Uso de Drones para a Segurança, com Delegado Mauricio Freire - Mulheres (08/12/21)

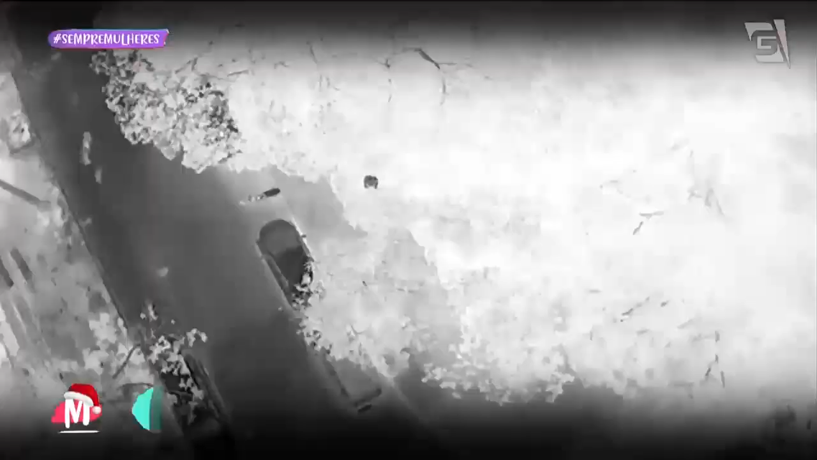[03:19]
preto, cinza mais escuro, dependendo do tamanho e o grau da altura e da distância.
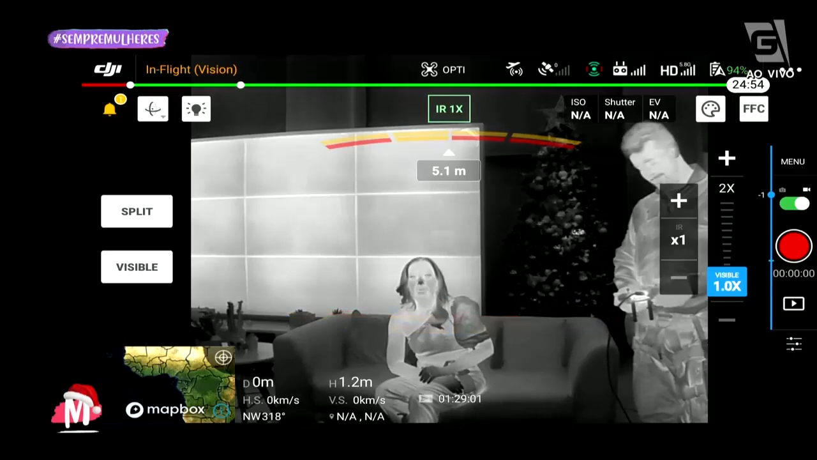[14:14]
Então, essa imagem aqui não tem jeito. O cidadão pode estar escondido atrás de uma árvore e tal. E se eu não... Tudo capta. Se eu for atrás do sofá, vamos ver se capta. Ó, eu posso pegar você? Ah.
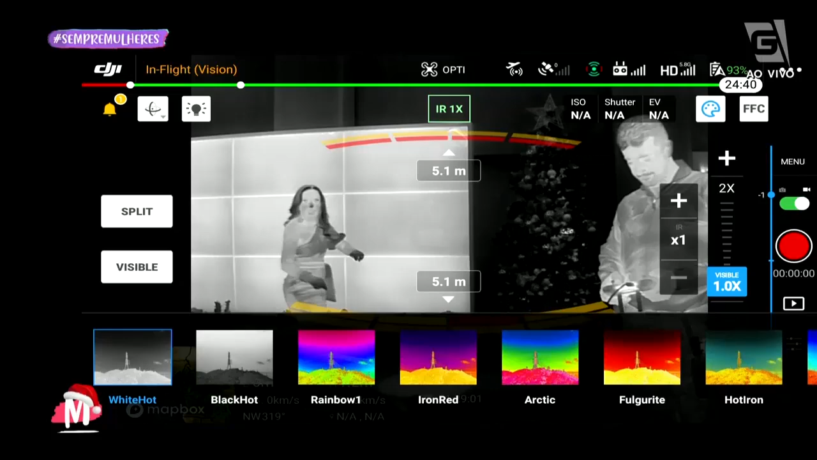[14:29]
Com outro tipo de... Um outro tipo aqui, ó.
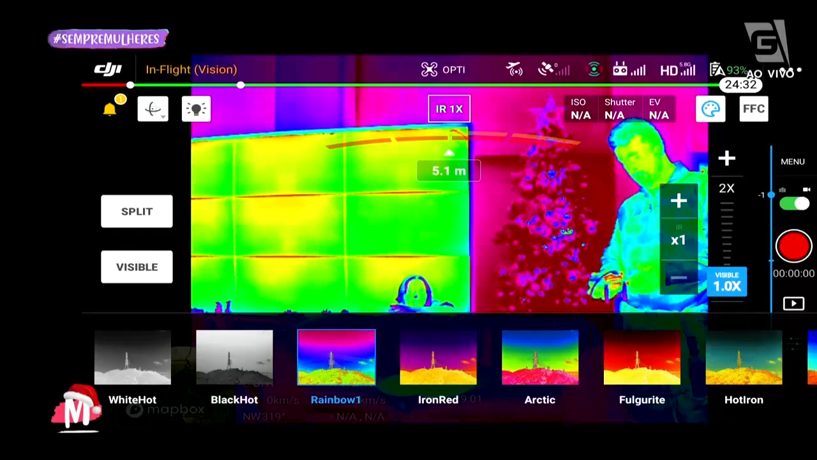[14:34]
Eu vou baixar a câmera. Eu vou mudando os filtros aqui, se você consegue observar. Está vendo? Estou vendo. Opa.
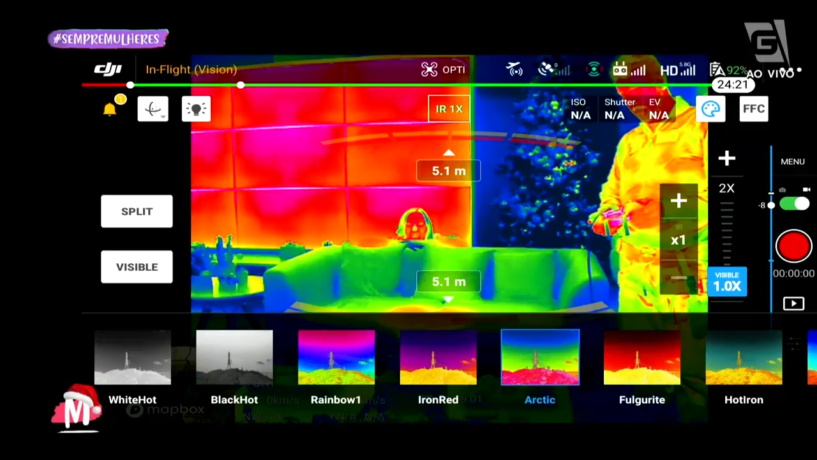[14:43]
Tem o contorno ali. Eu consigo ir mudando o tipo de filtro que eu quero de acordo com o ambiente.
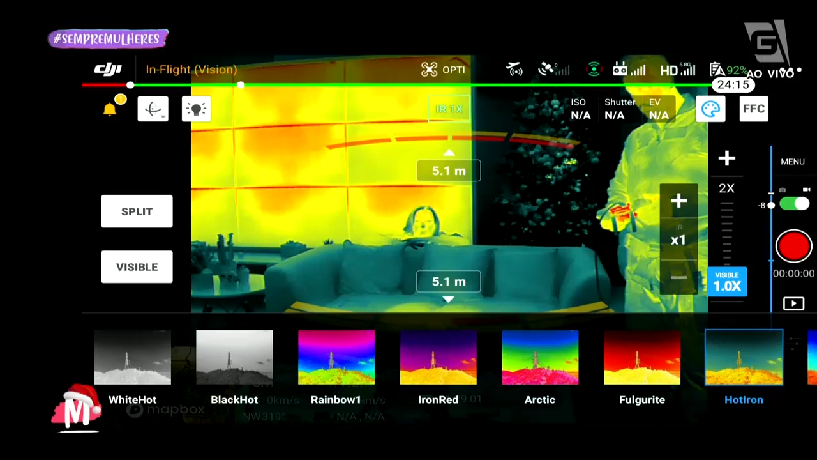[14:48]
Dá para você ver o seu rosto ali. Tá.
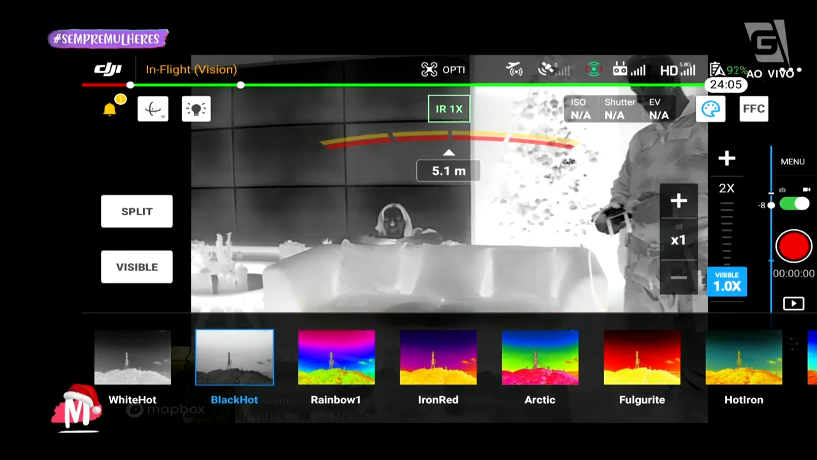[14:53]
Tá. Eu posso fazer também o meio-a-meio aqui.